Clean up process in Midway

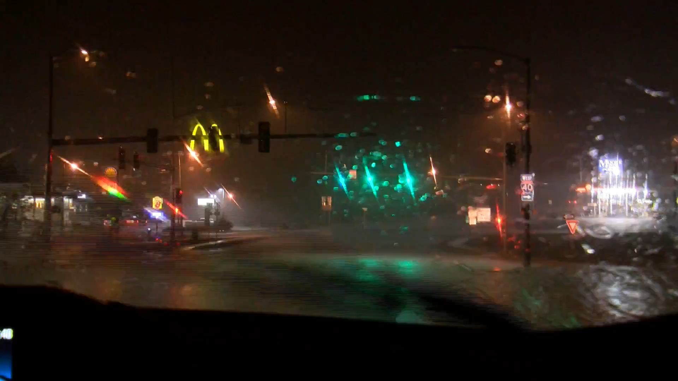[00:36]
Heavy rain, strong winds, and lightning was just the beginning Friday night as storms ripped through Logan County. Saturday, as the sun rose, you could see just how severe the storms were.